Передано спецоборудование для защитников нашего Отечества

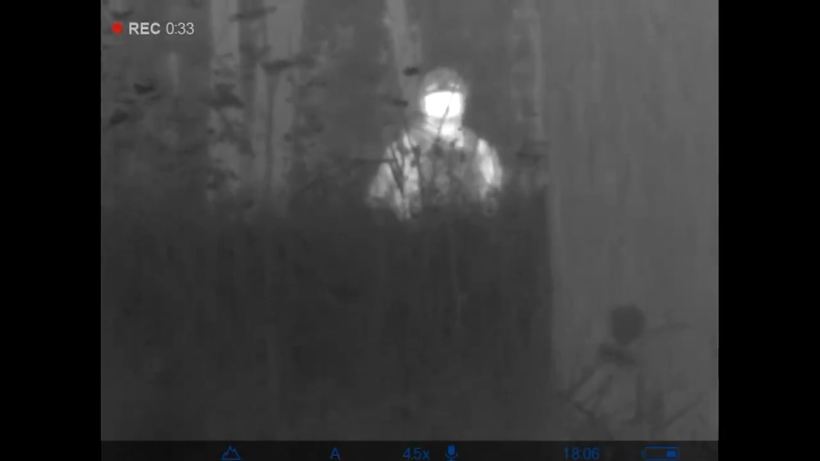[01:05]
Вне зависимости от условий освещения и погодных условий, успешно применяются как днем, так и ночью, и позволяют бойцу увидеть объект наблюдения,
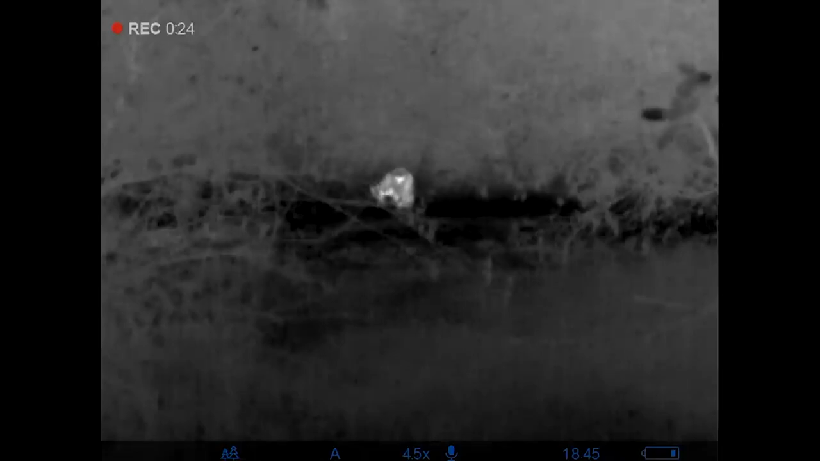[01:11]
несмотря на камуфляж, растительность и иные несущественные преграды.